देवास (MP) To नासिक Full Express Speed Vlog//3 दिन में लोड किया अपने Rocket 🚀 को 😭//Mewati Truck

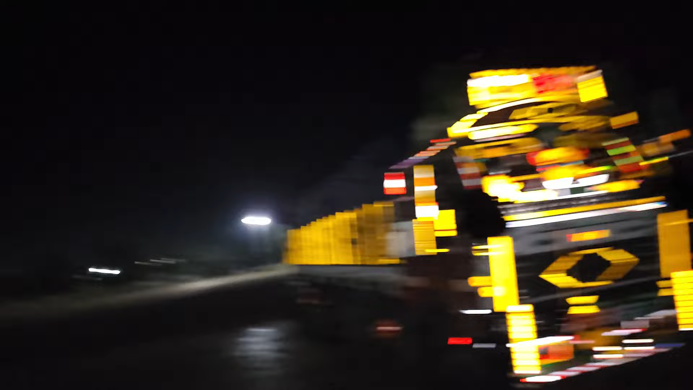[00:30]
तो अब जाकर हमारा रॉकेट भर कर रेडी खड़ा है इस फैक्ट्री में।
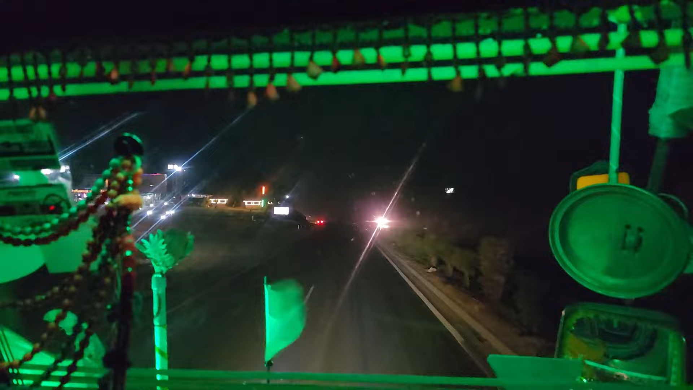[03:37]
गाइस इंदौर पार करने के बाद आ चुका है भाई साहब गुजरी घाट, जो कि भैया यहाँ हम लगाऊंगे कंट्रोल,
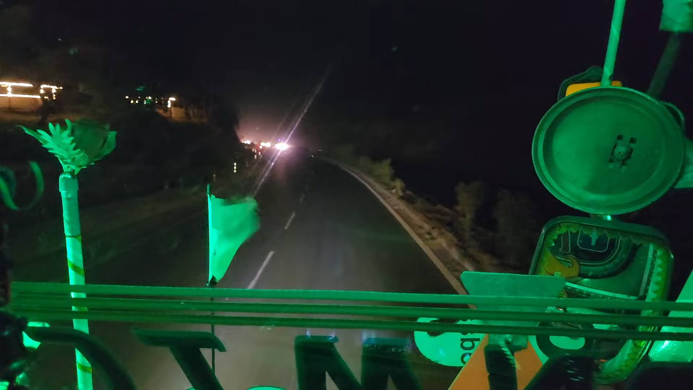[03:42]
क्योंकि भाई कंट्रोल लगा के उतारना हम फायदा ना कि स्पीड पर, उस तालीम भाई जो हम 10-20 बढ़ा दिए हम तो भैया 40 पे उतारेंगे, कहन तालीम के 200 फालतू खा जाएगा पर उतरेगी प्यार से।
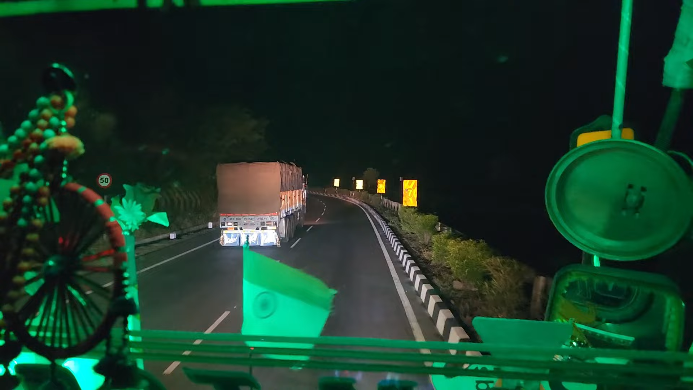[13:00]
पर जो भी है जबरदस्त घाट है लंबो चौड़ो सो, मतलब चढ़ाई चढ़ाई है। बाकी आपकी वीडियो में कितने ऊपर आ गो नीचा आप लाइट लाइट दिख रही हुई,
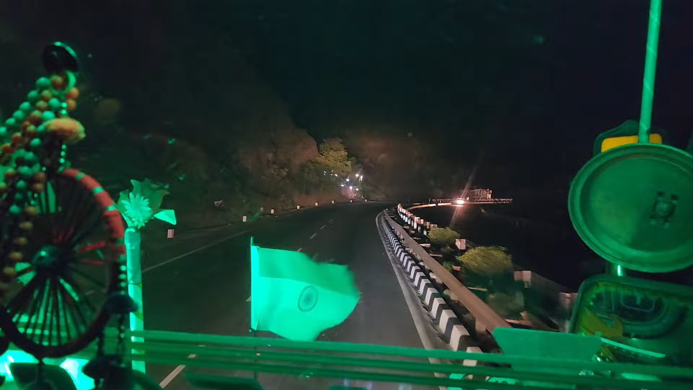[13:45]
थोड़ी से आगे आते दम निकल रहा हूँ गाड़ी को तीसरा गियर में भी लाल में भी।